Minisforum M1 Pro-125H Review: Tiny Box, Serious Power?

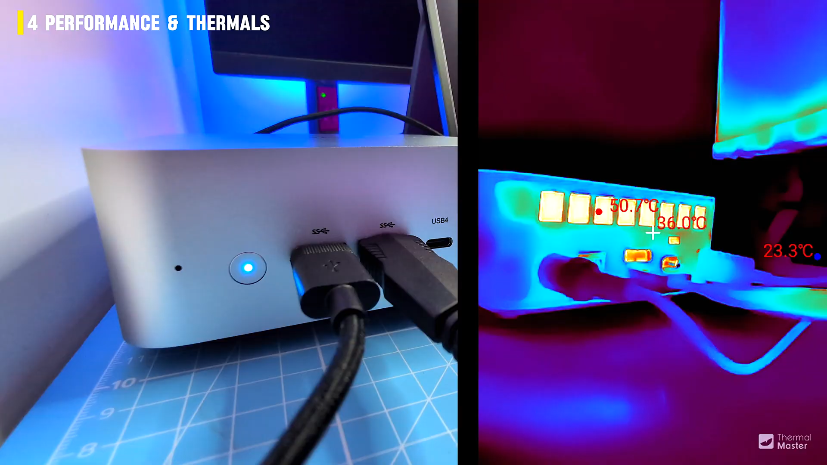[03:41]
On screen: spot 36.0°C, max 50.7°C
bench the temps held mid 70s to mid 80s celsius cooler and quieter than most mini pieces i've tested and on the thermal camera the hot air coming out of the vent sits around 45 to 50 celsius in normal use on the stress the surface hits about 40 to 45 celsius noticeable but never annoying so yeah the performance is strong but the thermals are what really sets this apart